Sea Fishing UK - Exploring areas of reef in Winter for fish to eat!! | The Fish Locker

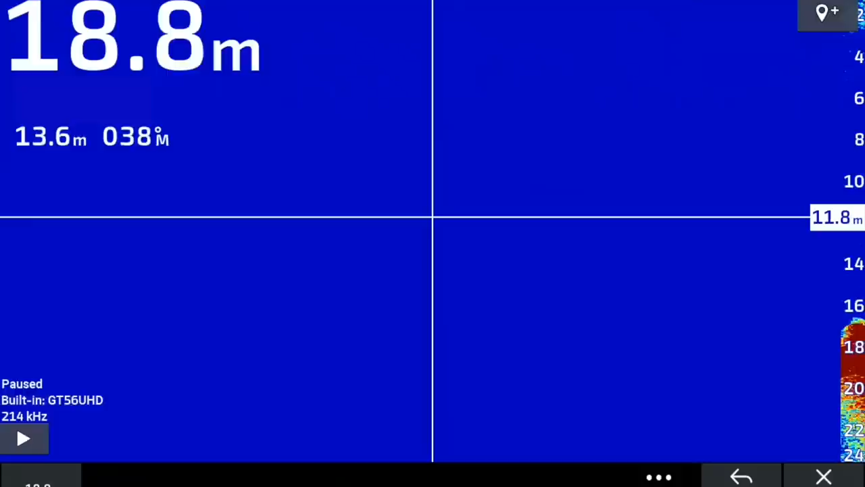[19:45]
On screen: depth 18.8 m
there's me happily drifting along and when you look onto the plotter that line that you can see coming from the top to the bottom that's the fish being carried to the seabed as you
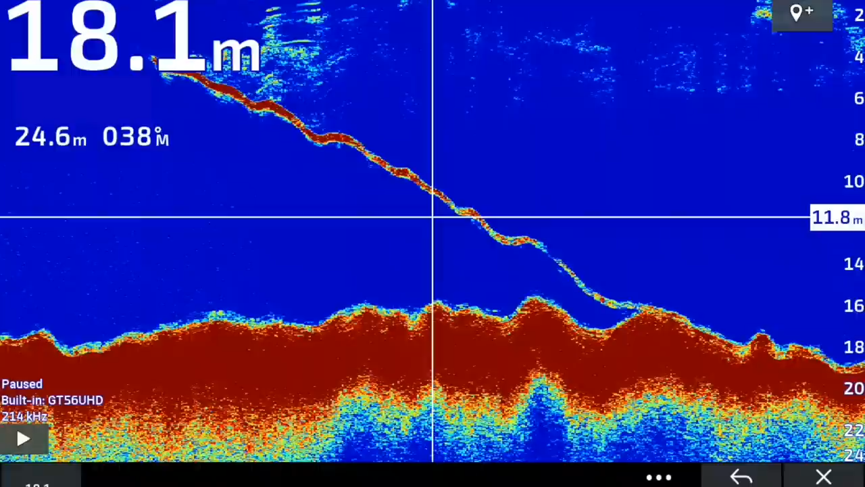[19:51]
On screen: depth 18.1 m
can see i just gently lowered it down all the way till it got to the bottom gave it a couple of jigs the fish came off i just want my rig back in there look so that descenders carried it all the way to the seabed where it's back to pressure